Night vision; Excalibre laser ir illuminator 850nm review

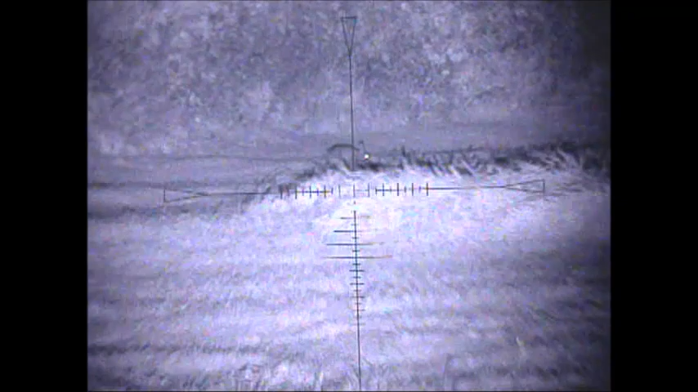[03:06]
This rabbit here is about 60 yards out, and you can see quite clearly it's well visible.
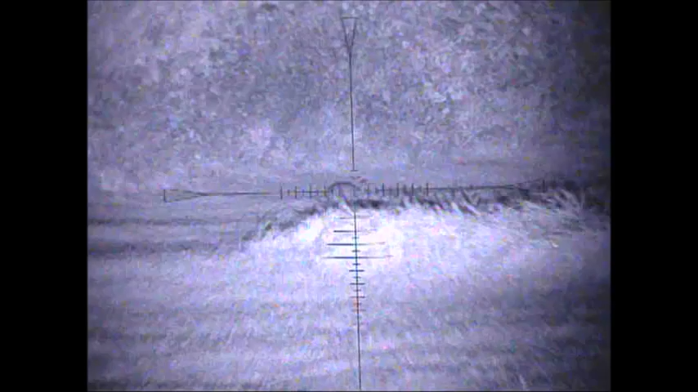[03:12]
Anything, I mean, the tree line behind it is about 90 yards. Then we go on to this rabbit is about 70 yards out. Again, it's clear as day. The Excalibur just lights up.
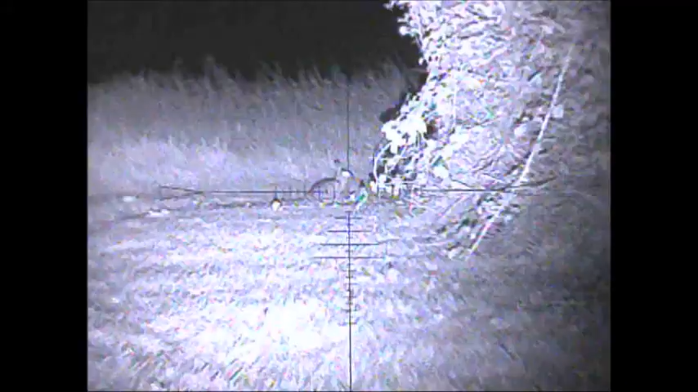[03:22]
Anything up to about 150 yards is easily, easily seeable.
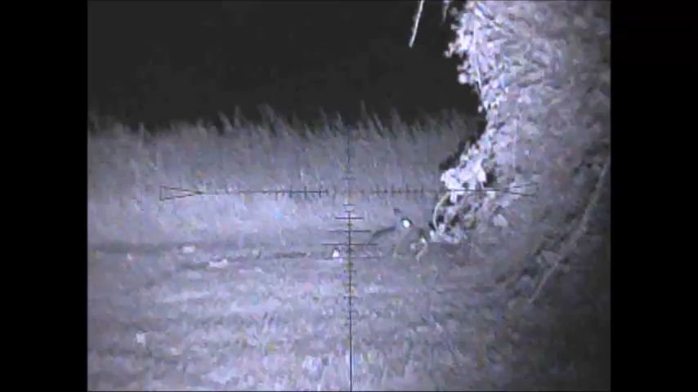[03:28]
And beyond that, to be honest, I mean, we can see rabbits are 400 yards, which we'll get to in a minute.
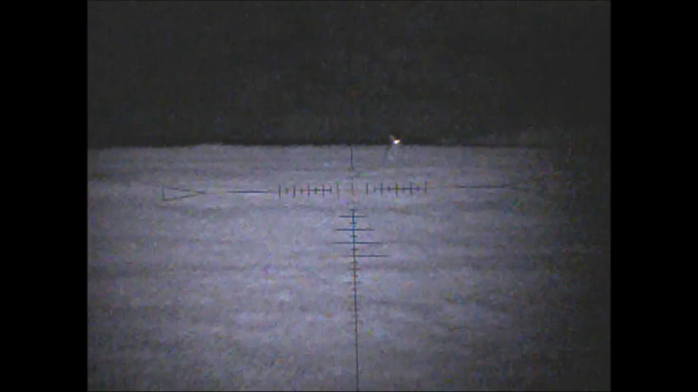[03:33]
These were 140 yards. Again, I mean, you're talking sub-12, so, but anything like Live Fire FAC, you'd be going for this shot. Clear as day. You can't miss it.
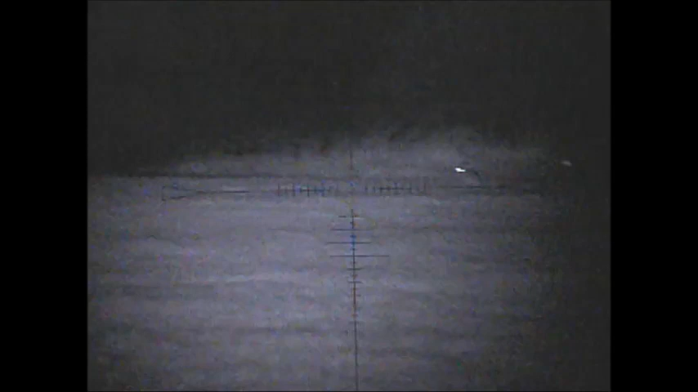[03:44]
It really is quite impressive how it lights up. This footage shows you 668 yards.